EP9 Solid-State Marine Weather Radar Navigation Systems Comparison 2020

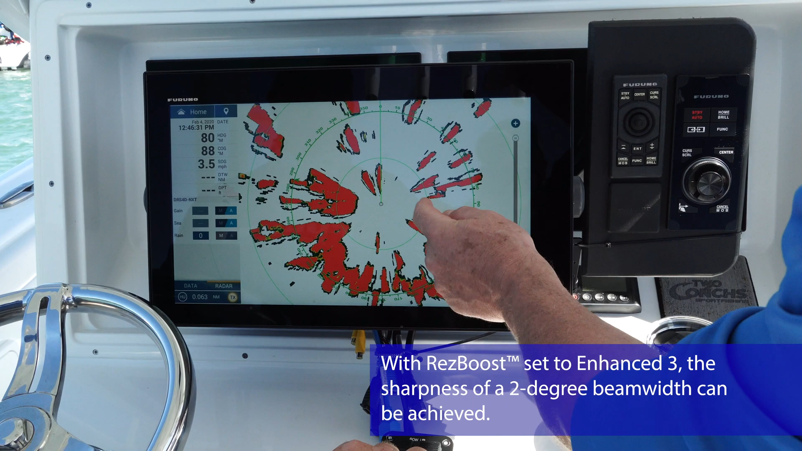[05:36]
But maybe enhanced two would look a little bit better.
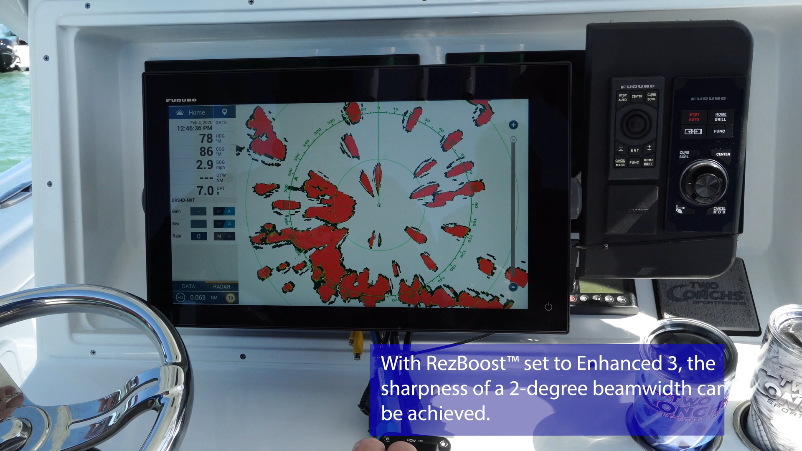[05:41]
So here's a way to increase the resolution of the radar and separate these targets. So let's look at the two boats in front of us to our port, one, two, three right here.
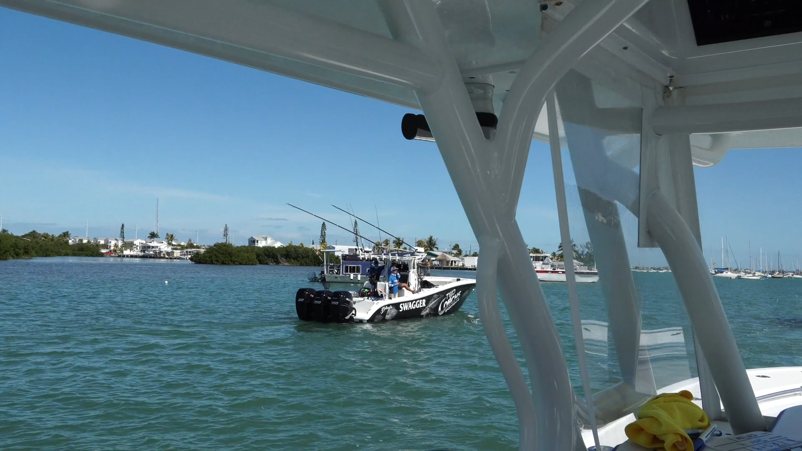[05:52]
Let's try to look at those in standard mode or my res boost, enhanced two mode.
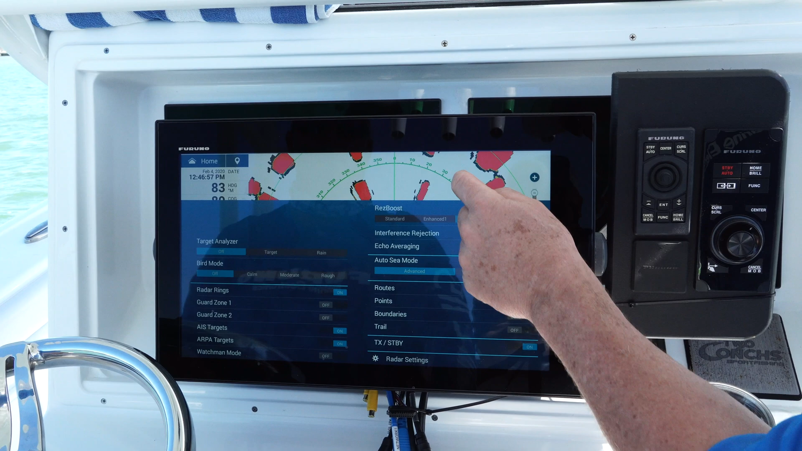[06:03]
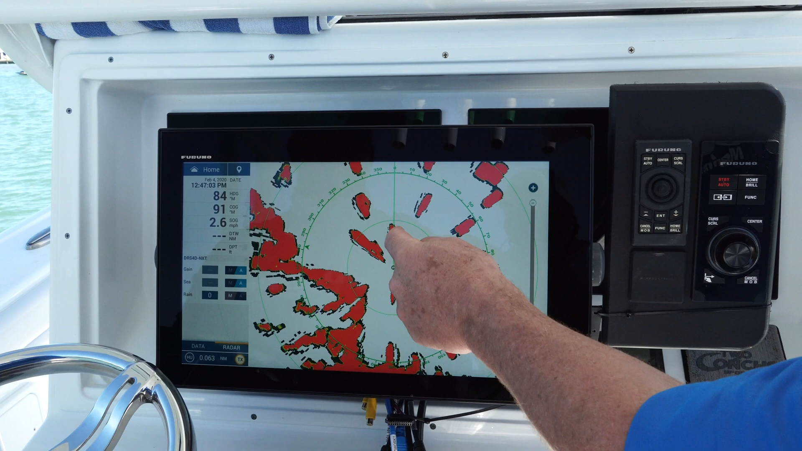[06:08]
A little bit more definition in between the targets, a little higher bearing resolution.
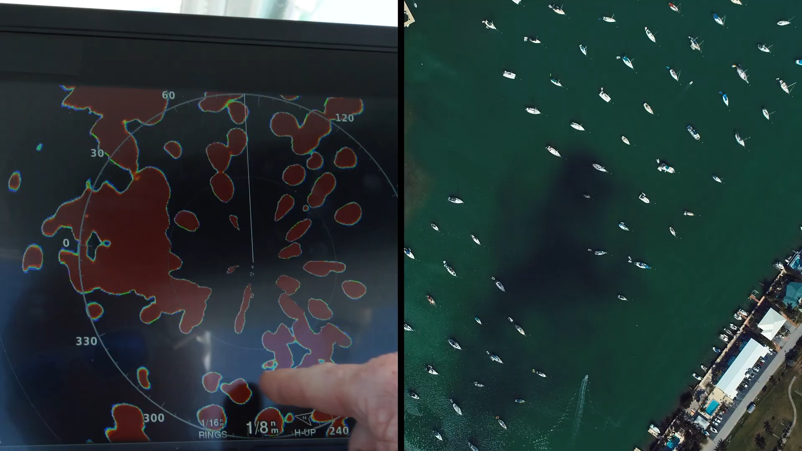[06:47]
When we spin around here and take a look at it so you guys can look at the screen as well, you're going to see a bunch of very large targets letting us know exactly where they are.
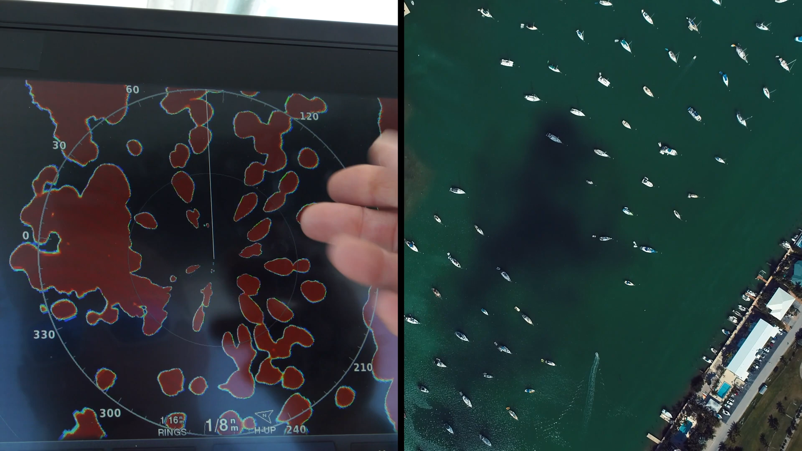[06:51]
We do see some, because it is a dome, we see some targets blending into one another.
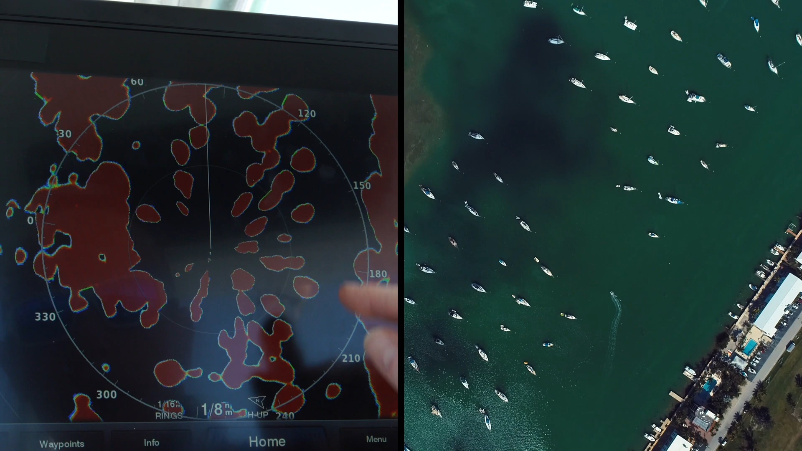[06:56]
You know, it doesn't have complete separation.
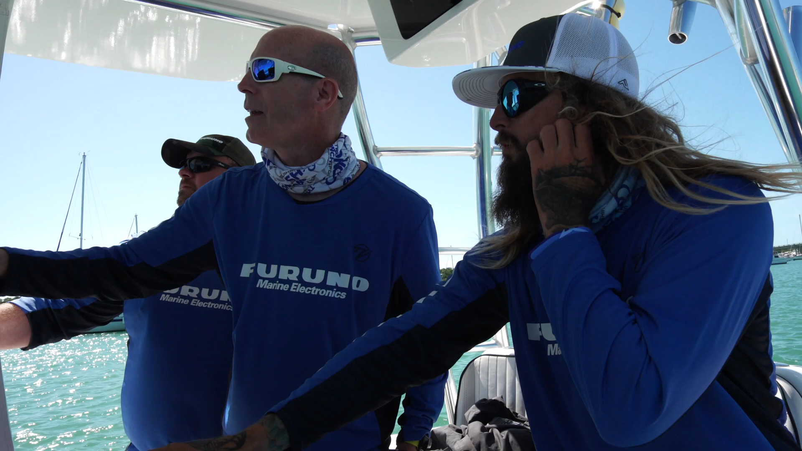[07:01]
But we see as we navigate through this tight channel that we are seeing the majority of our targets, and they are painting a pretty good presentation. No, I mean, you know, if you want to look at the screen, they're clearly presented, and they have obviously a good signature.
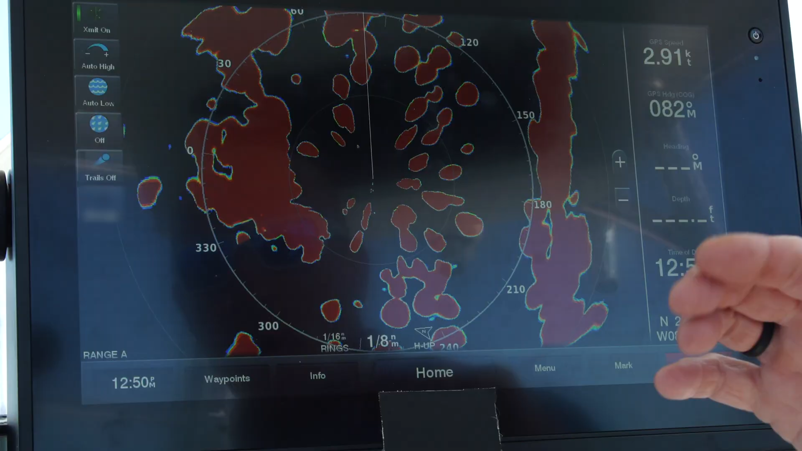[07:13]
And, you know, as you mentioned, Tim, you know, it being a dome, you're not going to get that true clear target separation when they're in so close.
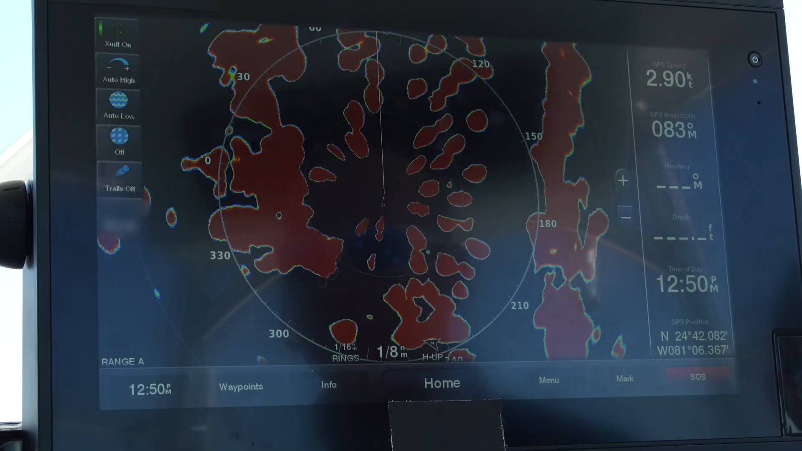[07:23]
But no, as far as, you know, the screen looks, everything looks really well. It's well presented, and you can make out somewhat of the canal that we're running up.
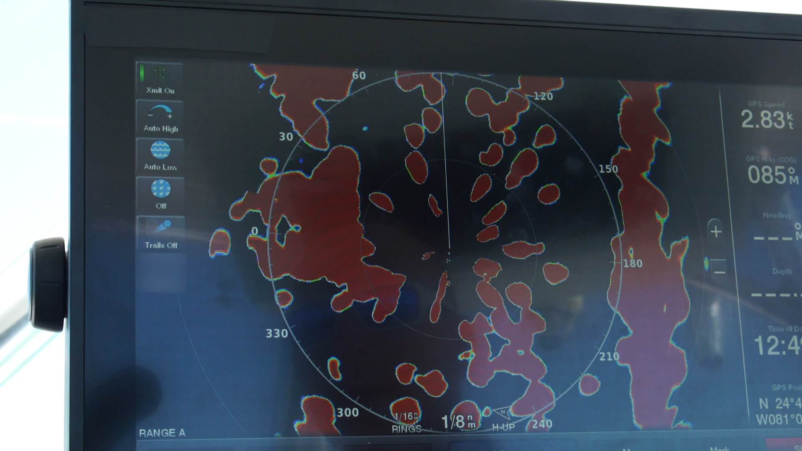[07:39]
So what we're seeing here is a lot of individualized targets. All these are anchored sailboats and some powerboats, but everything seems to be anchored.
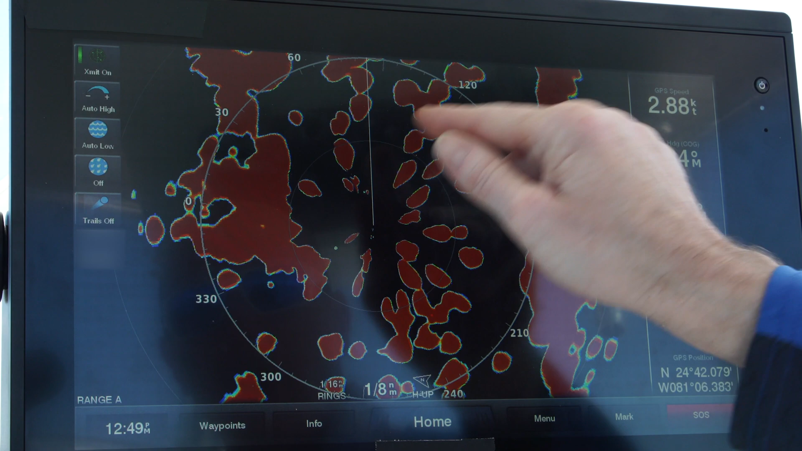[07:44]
Nice, tight channel. We've got land here, land here.
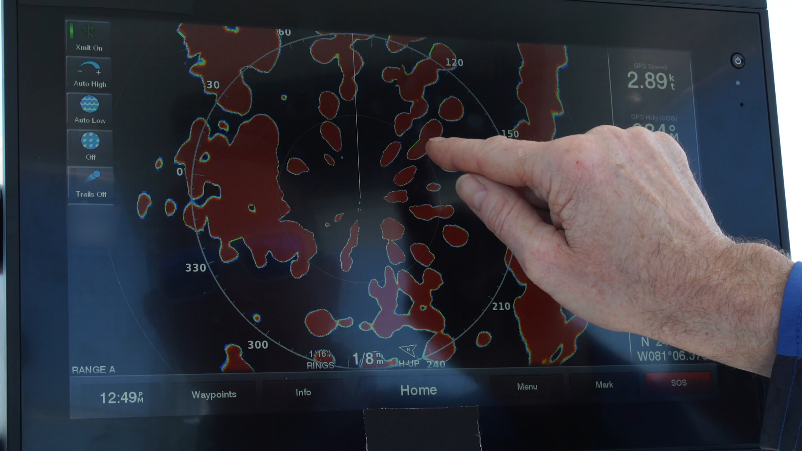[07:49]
And as I said, some of these double targets, you can almost make out that they're two targets, and the dome for System A just can't break them apart. But still, overall, as we navigate down this tight channel,
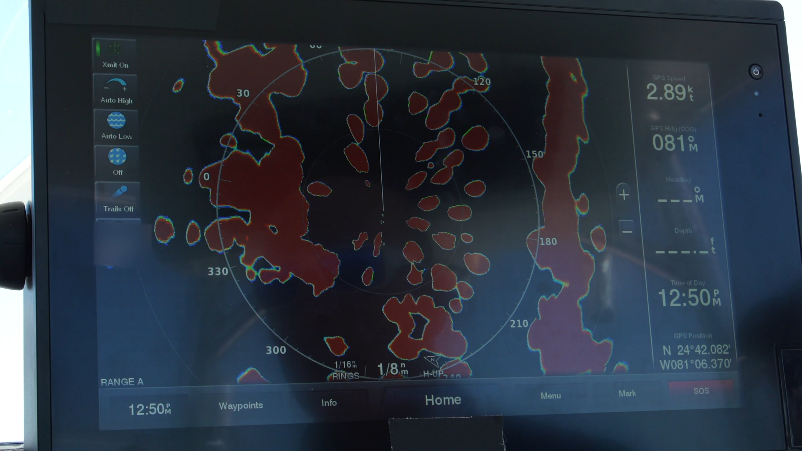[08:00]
we do still get a pretty good visualization that there are a lot of boats around us, and we have a lot to watch out for. This is a pretty amazing place to be. I'm actually glad Captain Mike brought us here because I think this is where we're starting to show this.
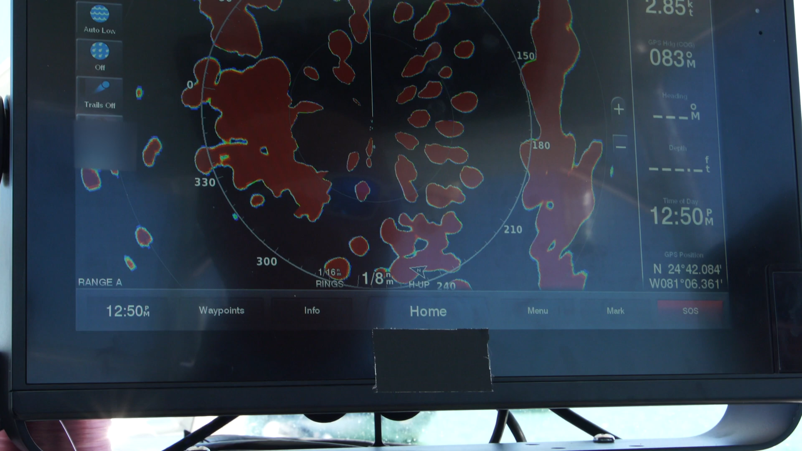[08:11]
This System A radar does do pretty good in this area.